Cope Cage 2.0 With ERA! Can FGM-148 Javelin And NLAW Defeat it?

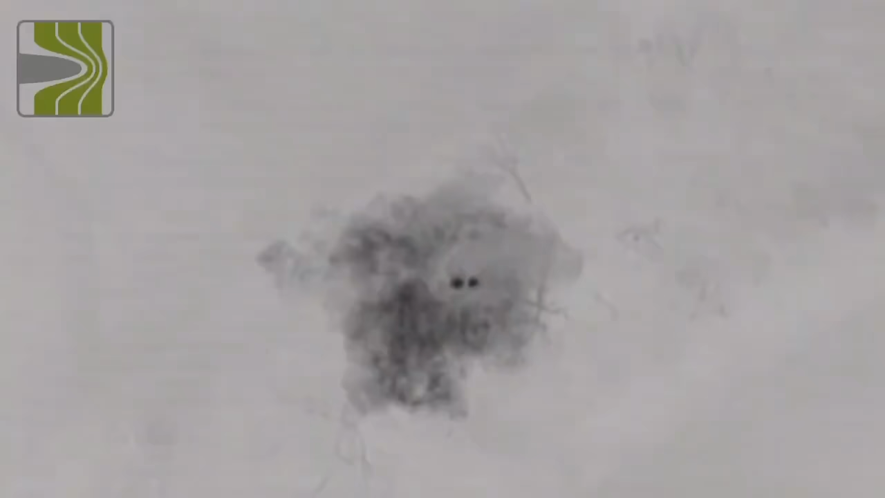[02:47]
a drone dropping a warhead would blast away the cage.
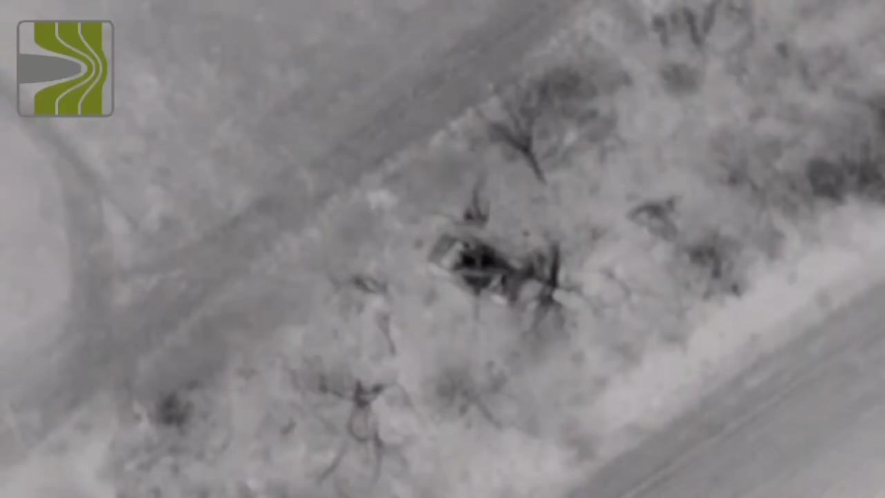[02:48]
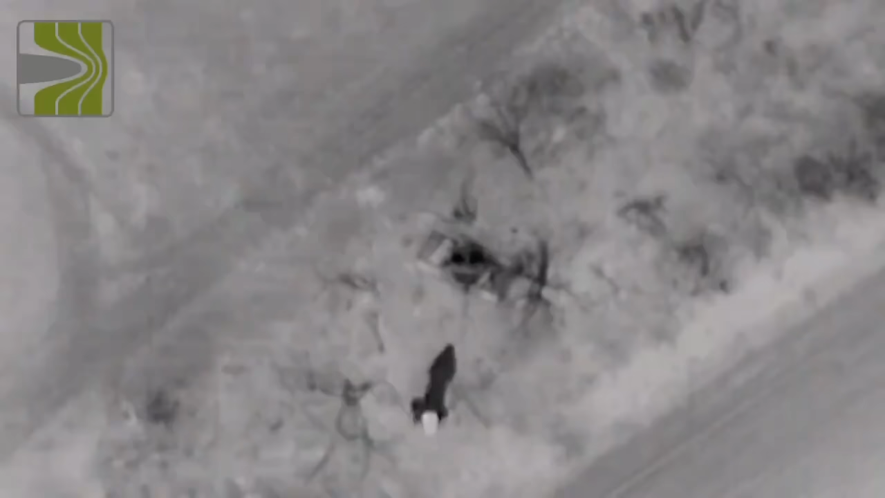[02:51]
If hitting this and the only possible added protection
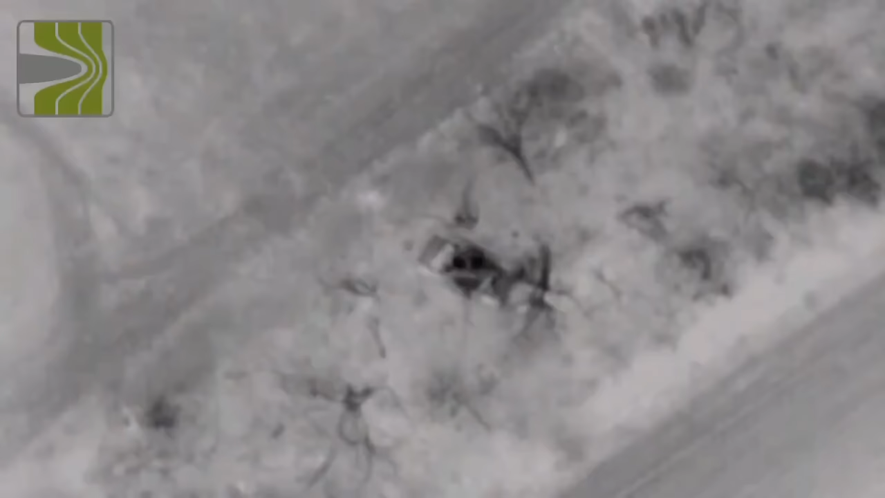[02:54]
would be with improvised penetrating warhead dropped where the ERA block could stop it compared to the old Cope Cage where the warhead could most likely penetrate through.